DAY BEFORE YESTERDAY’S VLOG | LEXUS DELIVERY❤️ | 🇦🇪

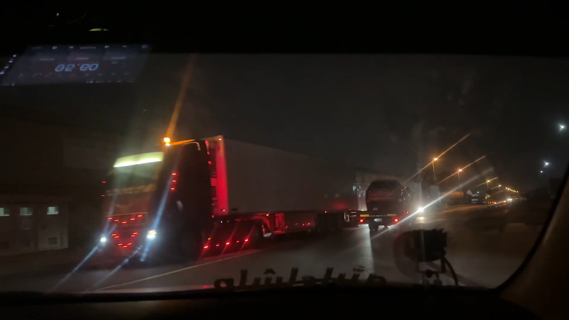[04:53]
یہ چیک کریں لیکزز ابھی ماشاءاللہ پاس ہوئی ہے اور ابھی جا رہی ہے گھر اور اس کی نمبر پلیٹ لگے گی
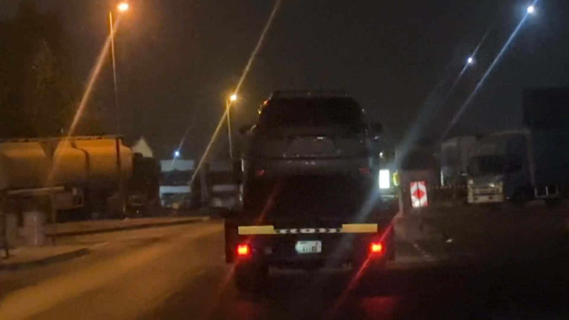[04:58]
کل چھوٹی ہے پر سو انشاءاللہ لگ جائے یہ چیک کریں ماشاءاللہ بیس لگ رہی ہے
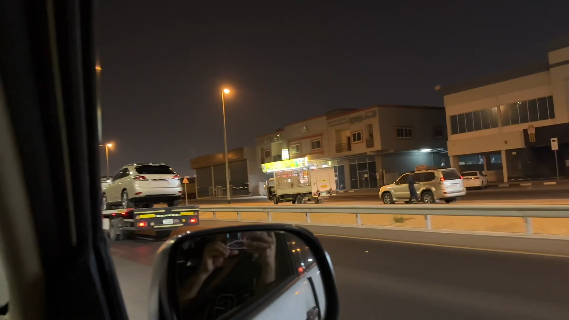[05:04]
بیست جا رہی ہے لیکزز چیک کریں کس کی ہے یہ لیکزز اب کدر جا رہی ہے
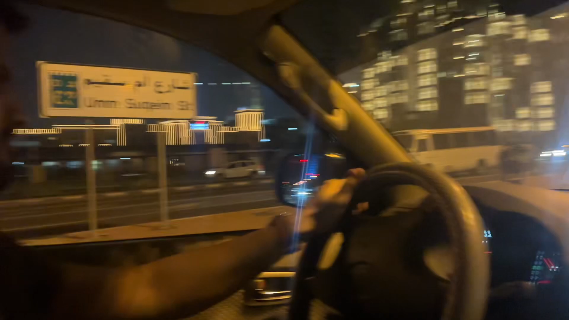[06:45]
اور ہم نکل گئے ہیں اشارہ گرین ہی ہے اور یہ لیکزز آگئی اور لیکزز
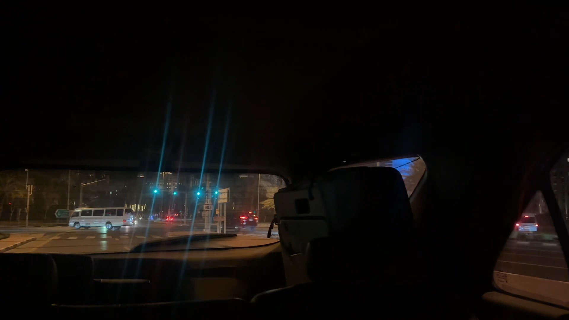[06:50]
کان بائی روک گئے وہ دیکھیں اچھا ہوا ہے روک گئی کوئی بات نہیں ابھی ہم ویٹ
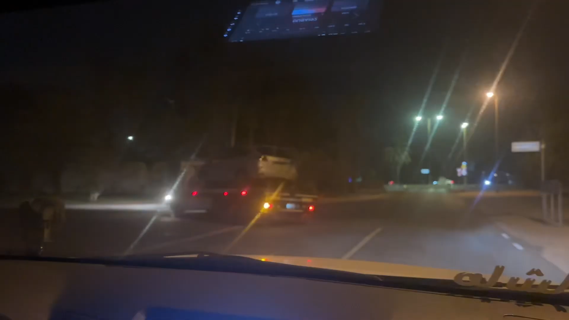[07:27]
لیکزز کا ٹرن ہو گیا ہے اور لاسٹ ٹرن اور گھر فائنلی پہنچ گیا لیکزز ماشااللہ بیسٹ چیک